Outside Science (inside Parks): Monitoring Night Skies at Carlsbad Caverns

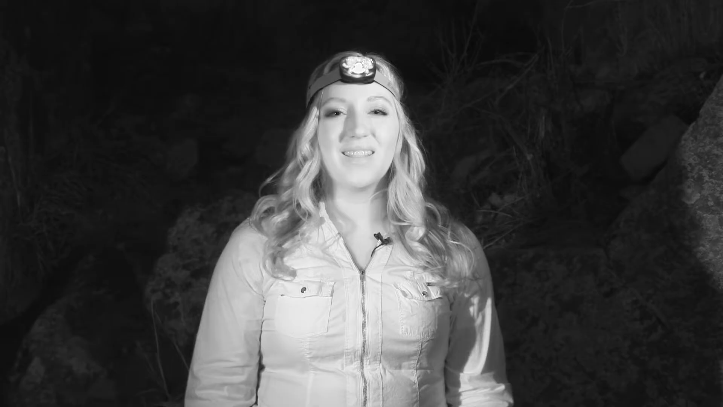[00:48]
That's why in this episode, you'll see a lot of filming in infrared, just like this.
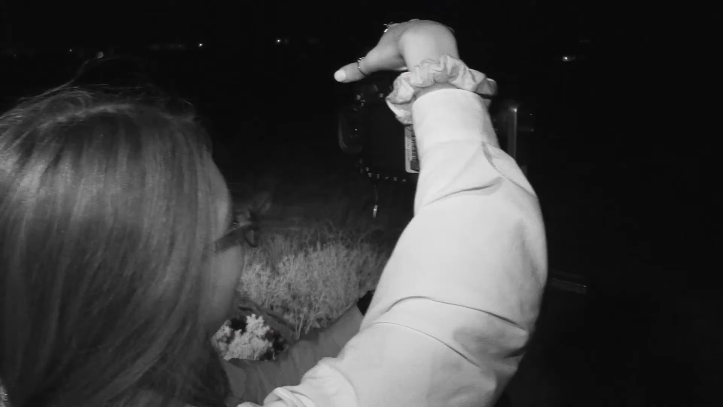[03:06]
Our second approach would be our point source light pollution photos which is just a great visual way to see how the basin is changing around us.
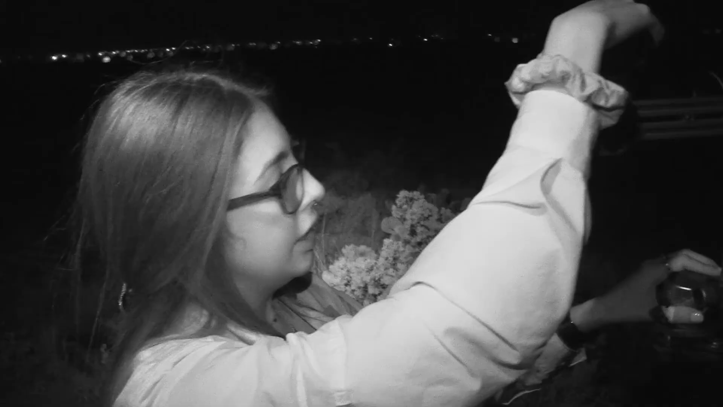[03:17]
It allows us to track over time the changes in the oil field whether it's growing, expanding,
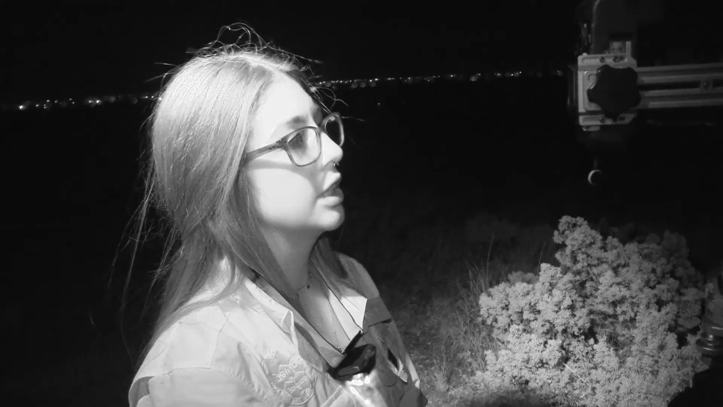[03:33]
it allows us to see the growth over time. And then our last approach is probably our hardest and most scientific is our estimated sky
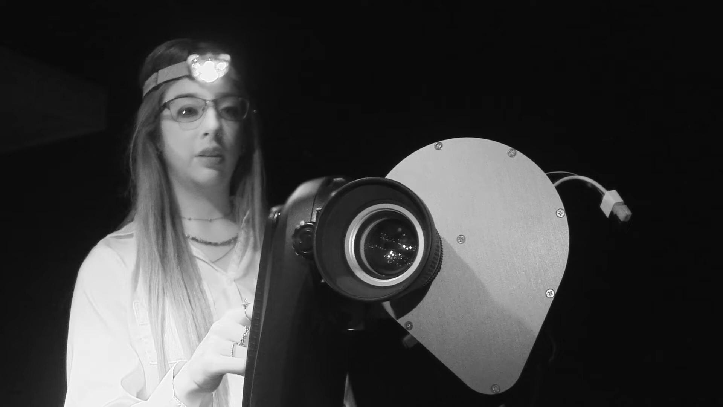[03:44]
glow which uses a camera essentially that is computer controlled and it sits on top of a monitor and it rotates around at night and it takes